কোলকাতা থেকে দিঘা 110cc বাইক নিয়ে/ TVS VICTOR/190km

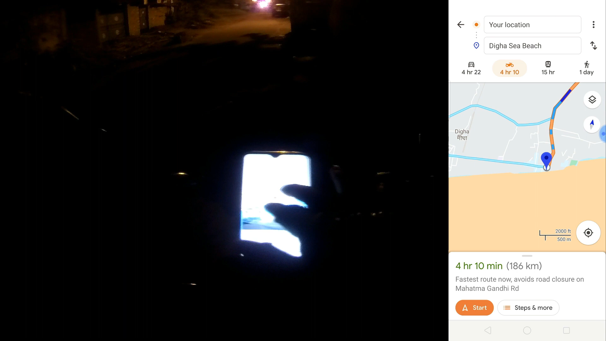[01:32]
আচ্ছা এটা হচ্ছে ওল্ড দীঘা, এইখানটা হচ্ছে কি নিউ দীঘা।
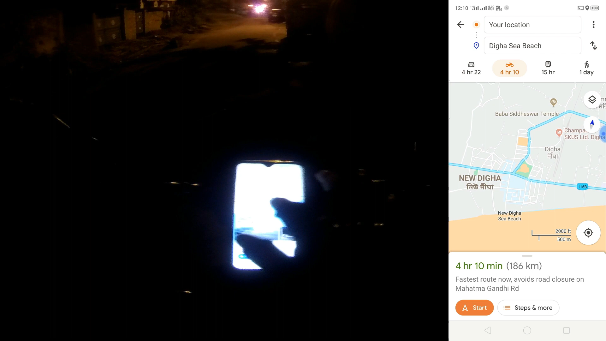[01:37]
তোমার আমরা এই রাস্তা দিয়ে যাবো না, এই রাস্তা দিয়ে হয়তো ফেরার সময় আসবো।
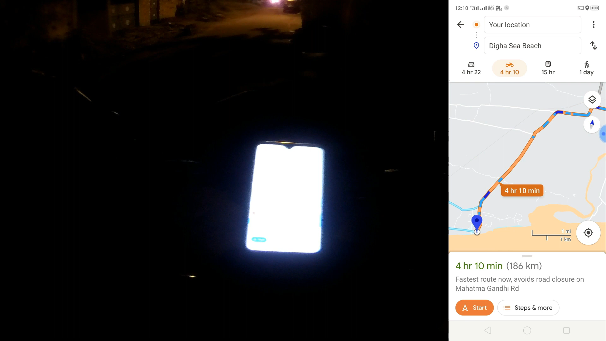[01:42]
আমরা এই রাস্তাটা ধরবো, 185 কিলোমিটার কোলাঘাট হয়ে আমরা যাব,
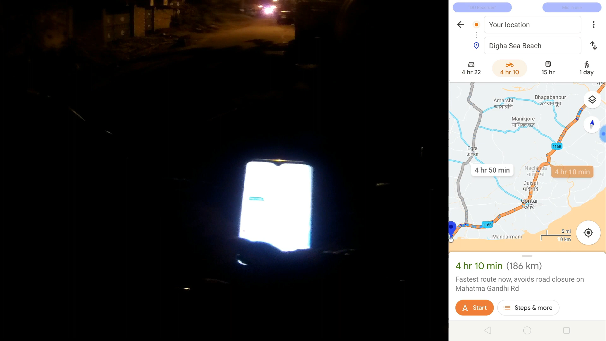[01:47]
আর আসার সময় আমরা এই ডায়মন্ড হাওয়ার রোড হয়ে আসবো। সো এটা 185 কিলোমিটার।